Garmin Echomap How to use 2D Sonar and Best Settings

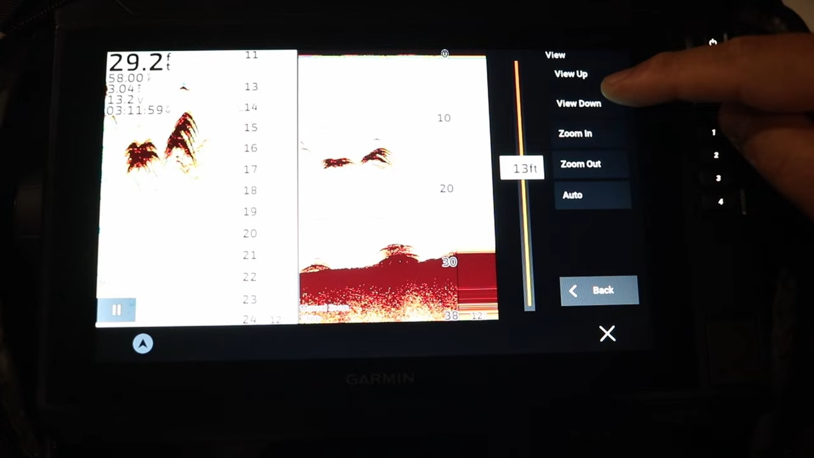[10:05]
On screen: depth 29.2 ft
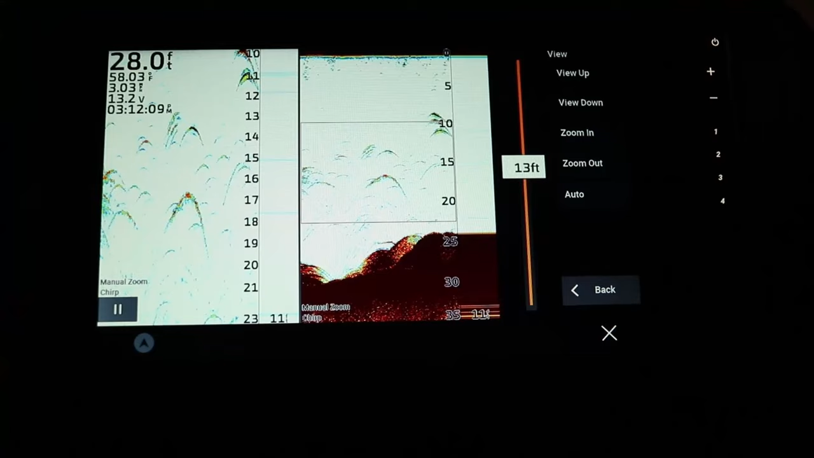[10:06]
On screen: depth 28.0 ft
So you can see there's two lines right here and right here.
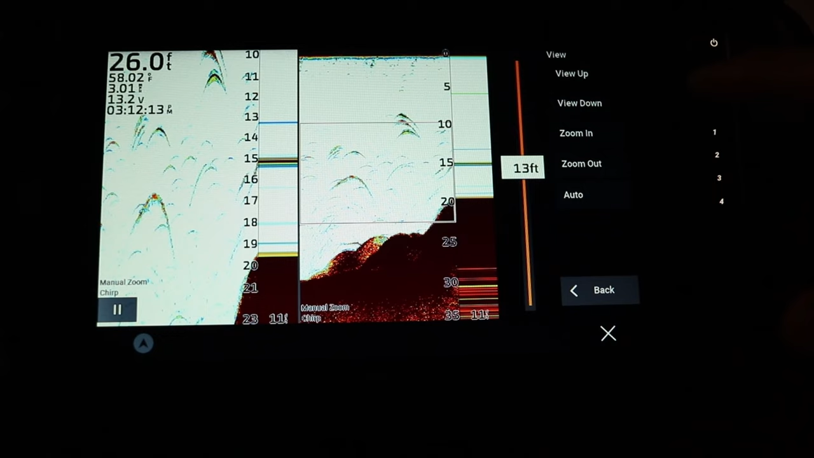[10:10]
On screen: depth 26.0 ft, water 58.02°F
I can move that up and down the water column. But you'll see that says 13 feet.
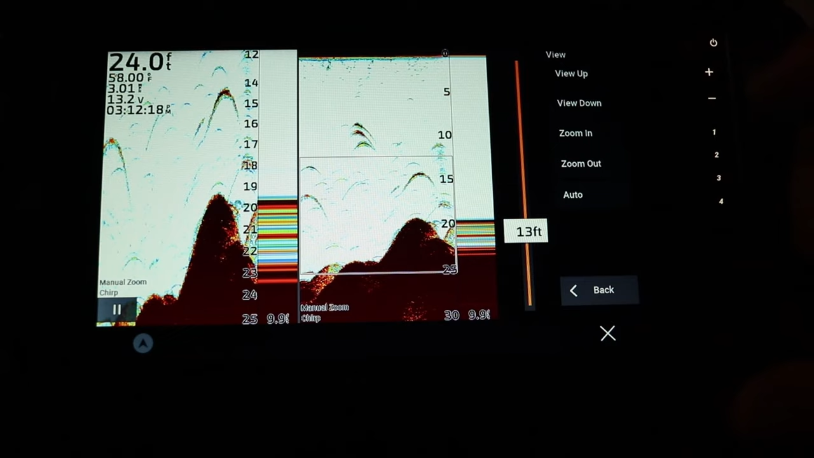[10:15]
On screen: depth 24.0 ft
Right now it's showing me 13 feet worth of zoom.
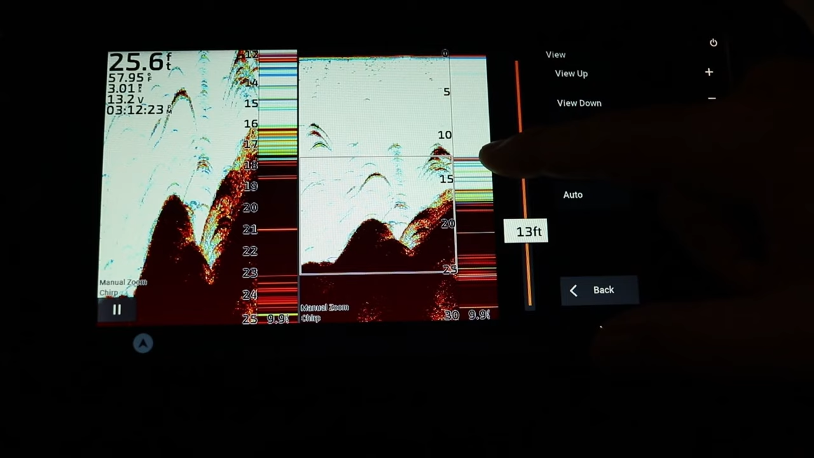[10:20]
On screen: depth 25.6 ft
So right now it's about from 13 feet to 25 feet of water. And I continue to slide this up and down.
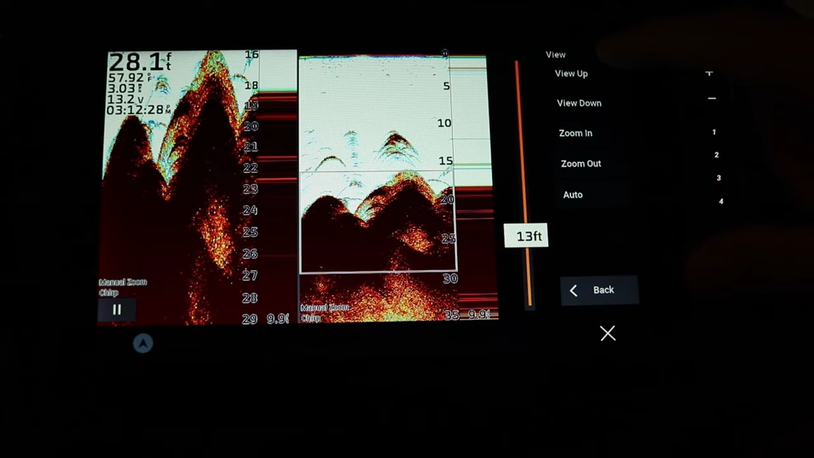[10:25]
On screen: depth 28.1 ft, water 57.92°F
Now if I want to change my zoom function I can zoom in. See how my my zoom window is now getting narrower and narrower.
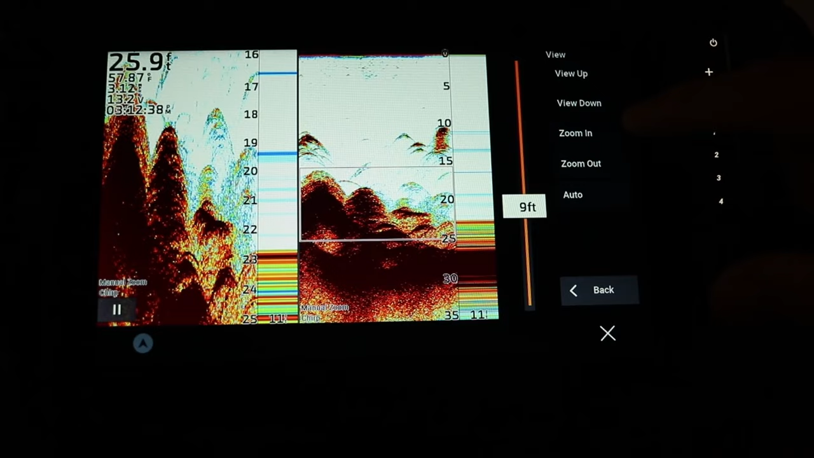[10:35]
On screen: depth 25.9 ft
Or I can zoom out. So let's say I want to zoom into the bottom 10 feet of the water column.
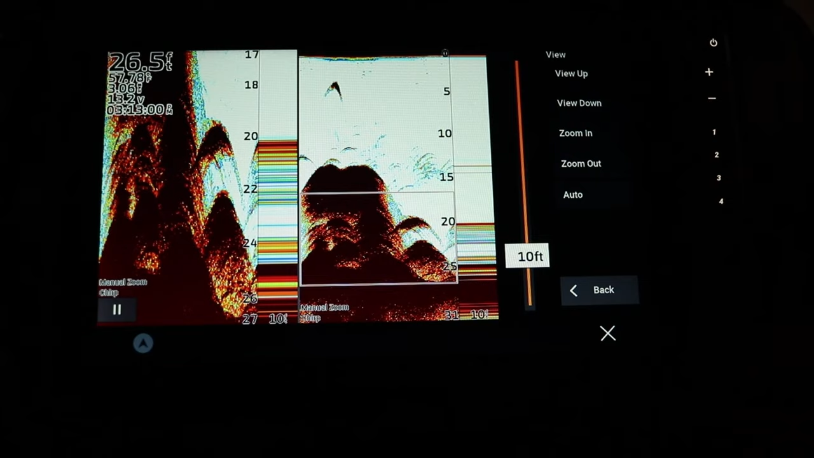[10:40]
On screen: depth 26.5 ft
Maybe I'm fishing for bass or walleye or something.
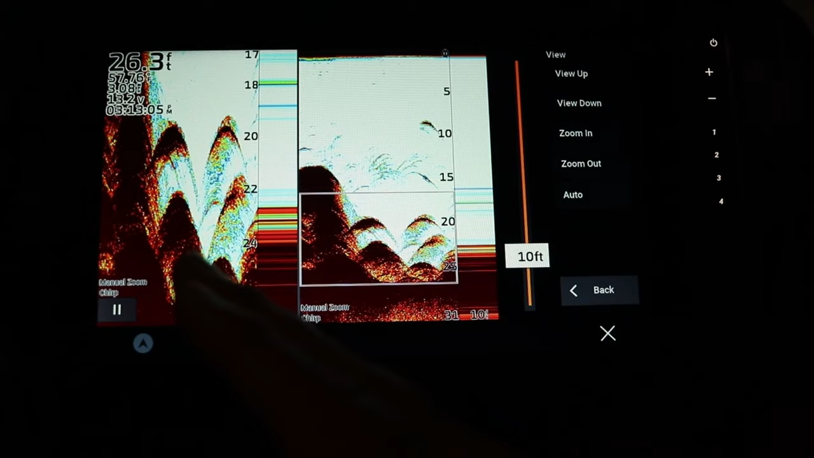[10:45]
On screen: depth 26.3 ft
And I can see the zoom picture on the left side of the screen and the full water column on the right side of the screen.
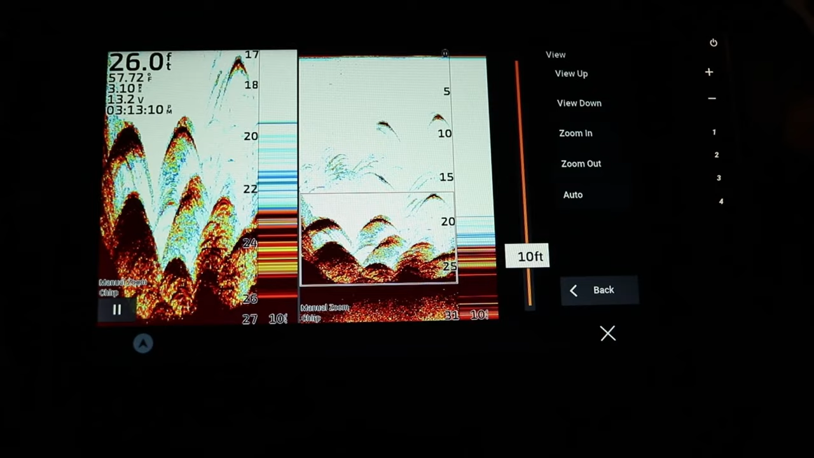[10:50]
On screen: depth 26.0 ft, water 57.72°F
Another way to do this you can click on your mode.
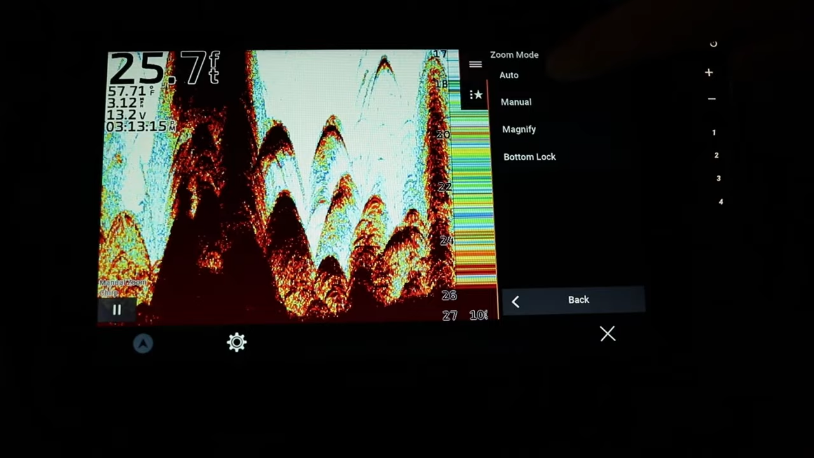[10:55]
On screen: depth 25.7 ft
And I can set it to auto. And it's going to set an auto to scan to the bottom 10 feet.
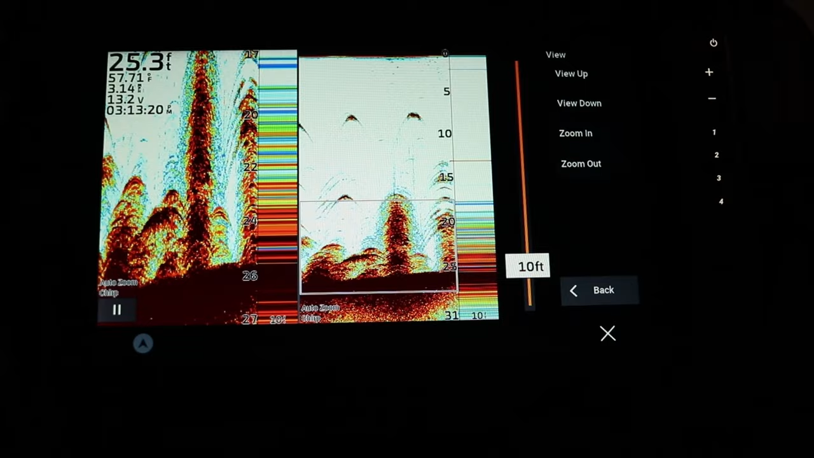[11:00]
On screen: depth 25.3 ft, water 57.71°F
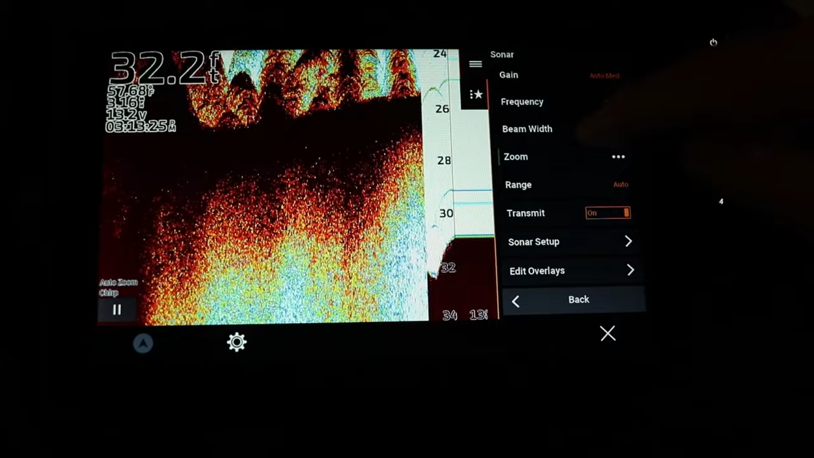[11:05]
On screen: depth 32.2 ft
And the way to turn this off you just simply click your zoom function one time.
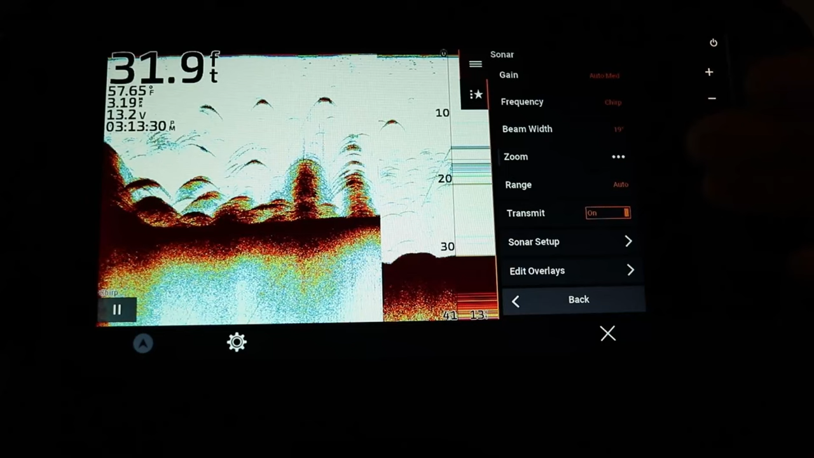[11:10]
On screen: depth 31.9 ft, water 57.65°F
And it resets it to the regular 2d screen.
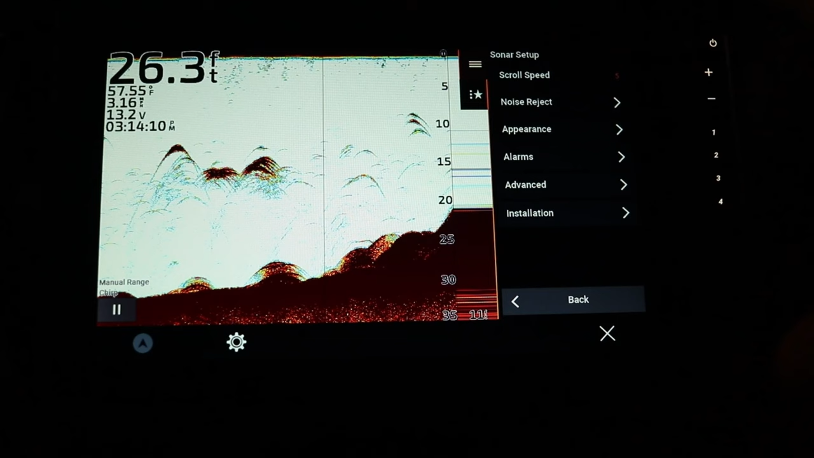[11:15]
On screen: depth 26.3 ft, water 57.55°F
So with our sonar setup option when we go into that it's going to give us a list of other options. First is our scroll speed.
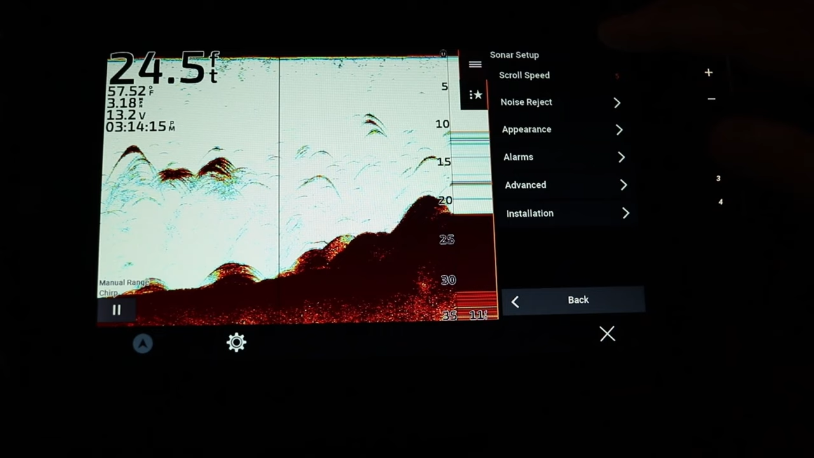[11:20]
On screen: depth 24.5 ft, water 57.52°F
Now the scroll speed is simply the speed at which data is populated from the right to the left side of the screen. So if I scroll this all the way down to number one you'll see that data moving from right to left across the screen is very very slow.
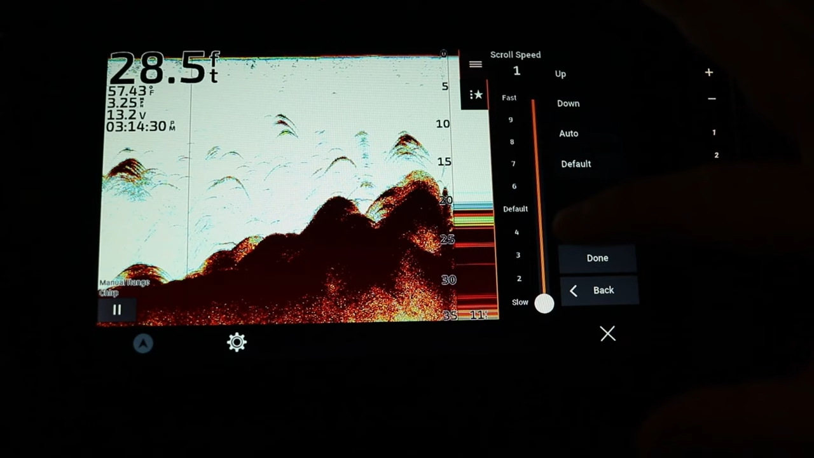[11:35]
On screen: depth 28.5 ft, water 57.43°F
If I move this all the way to number 10 you can see all of a sudden this data is populating very fast. Typically you just leave it right at the default setting.
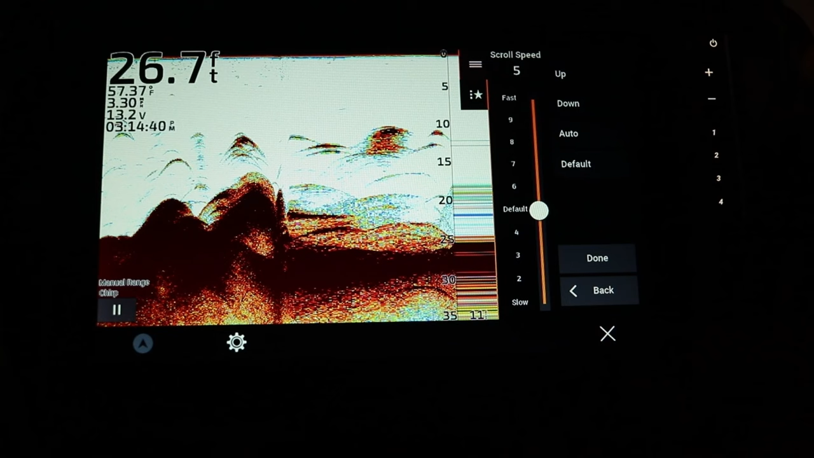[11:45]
On screen: depth 26.7 ft, water 57.37°F
That's going to give you a very clear image.